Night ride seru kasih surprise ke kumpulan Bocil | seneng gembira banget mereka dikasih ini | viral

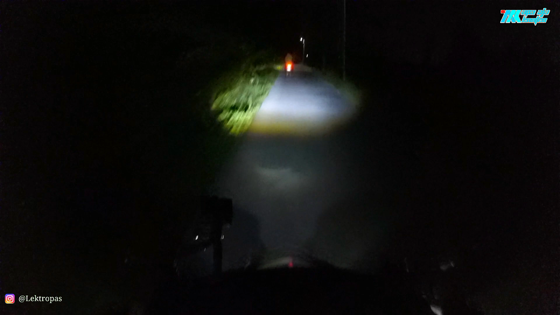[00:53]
ini agak jauh Ya sekalian di konten aja Sebenernya bisa sih Lewat jalan raya yang gede bisa Cuma ini lagi Kejar jam tayang ini Bukan kejar jam tayang Maksudnya ini waktunya mepet banget Ini udah harus kumpul Jadi pakai jalan pintas Jalan-jalan kampung Ini kaca helm saya buka ya Mungkin ada suara kayak angin-angin Gitu-gitu lah ya
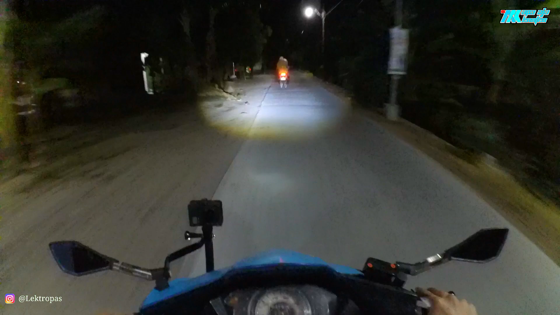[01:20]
Oke oke oke Mana ya oh ini penyeberangannya Ini
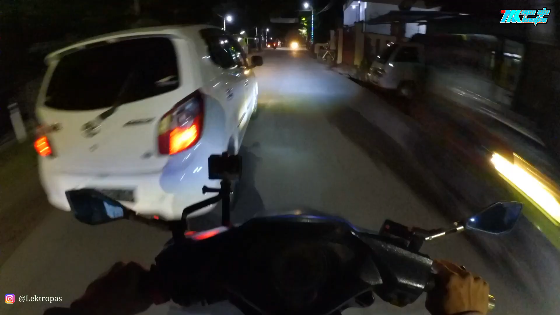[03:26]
Sorry guys kita buru-buru ya Jadi agak ngebut-ngebut Pasir Bahaya pasir pasir pasir
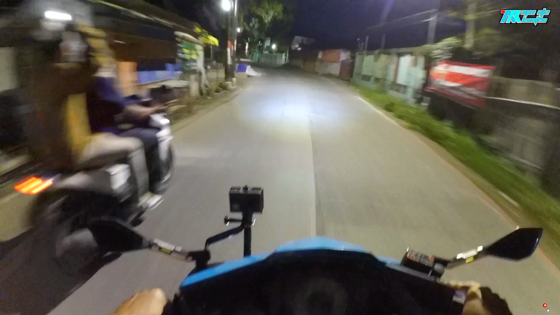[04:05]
Wah ada bocil wah Kita kenceng banget lagi Gak kelihatan tadi bocilnya coy Oke kita sampai jalan raya gede Wah ini bocil banyak tuh